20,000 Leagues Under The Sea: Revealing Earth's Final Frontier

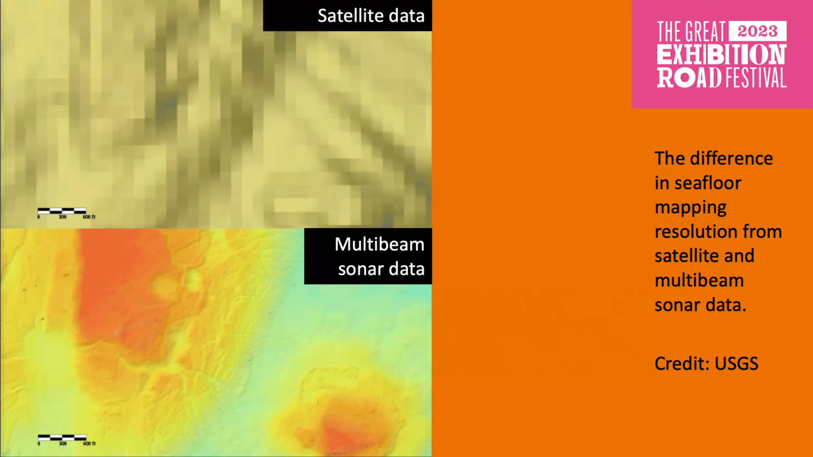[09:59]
your pixel size that you end up in your map. And so, if you want to get high resolution, you put it on something that can go down into the water column. So, a multi-beam then, so it's not just one beam of sound. You're using a whole array. Yes. So, sometimes we call it mowing the lawn. So, you basically have a swathe of information, a swathe of sonar pings coming out that enables you to get 100% coverage compared to,
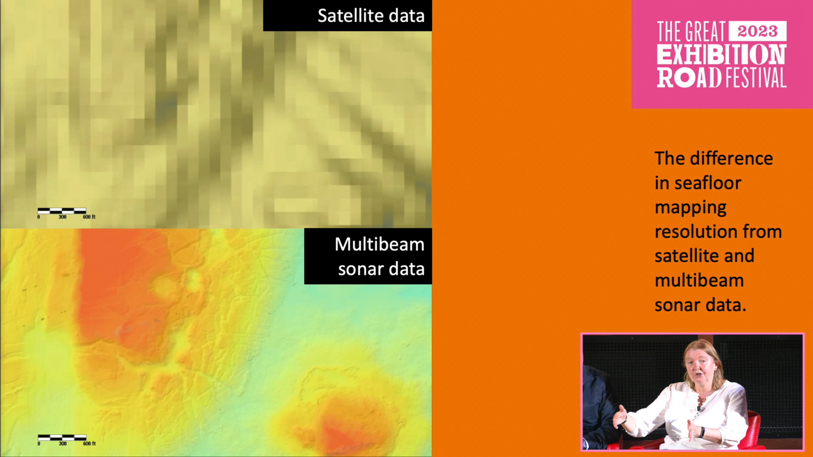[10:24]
you know, a two-dimensional line, which you would have done previously. Mowing the lawn. Mowing the lawn. So, you're here first. Yes.